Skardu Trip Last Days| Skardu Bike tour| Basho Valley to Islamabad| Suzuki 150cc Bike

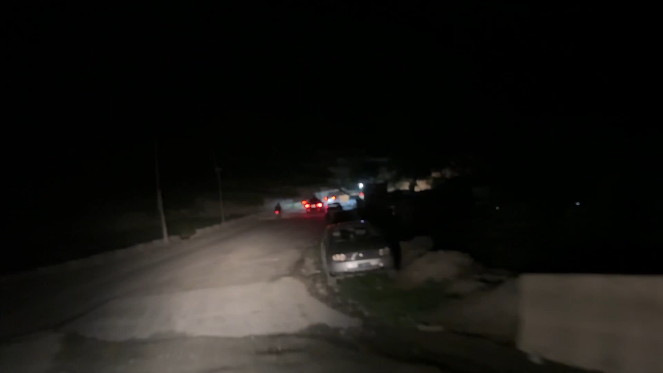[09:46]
इकट्ठी होती हैं और उसके बाद पुलिस की सुपरविजन के अंडर वो गाड़ियाँ जो हैं वो अगली इनकी चेक पोस्ट तक जाती हैं।
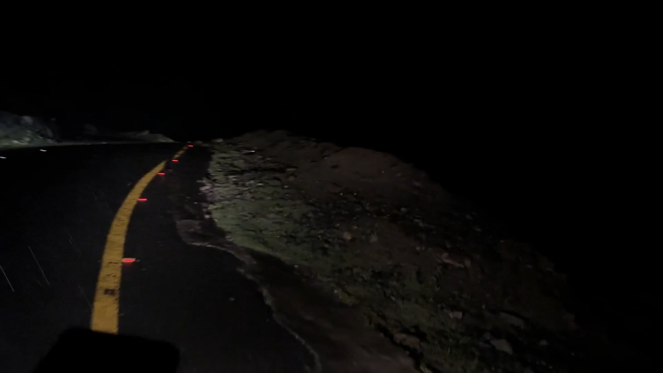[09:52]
ये चिलास से लेकर बाबू सर टॉप तक 3 चेक पोस्ट हैं रस्ते में और इस पर बार बार आपको रोका जाता है। ये देखें पीछे से भी सारी गाड़ियाँ आ रही हैं। आई नो ये एक अच्छा आइडिया नहीं था क्योंकि बाबू सर टॉप पे शदीद बारिश हो रही थी,
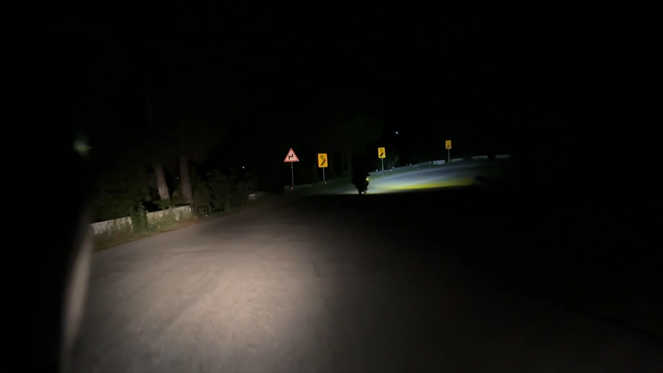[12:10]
ये हम लोग इस टाइम बालाकोट में के फॉरेस्ट से गुजर रहे हैं रात के टाइम पे।
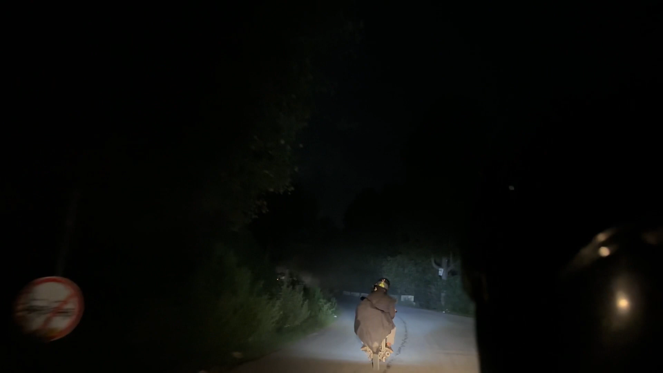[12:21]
तेरा से गुजर रहे हैं एंड ये देखें आप लोग, ऐसा लग रहा है कि आप दामने को से गुजर रहे हैं, मरगला हिल्स की ड्राइव ले रहे हैं।
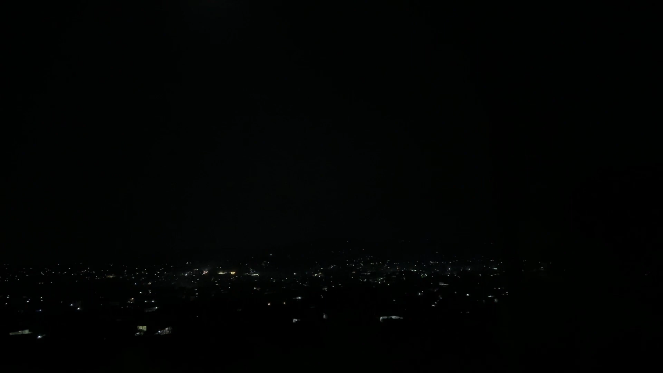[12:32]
देन हमने टबाद में अपना फेवरेट ब्रांड देख लिया और अब हमें बर्गर्स की क्रेविंग हो रही है।
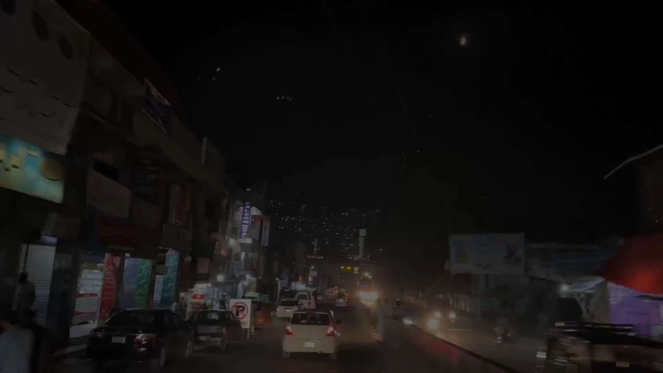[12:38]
खैर इधर तो बहुत रश था सो हमने अपना सफ़र कंटिन्यू किया,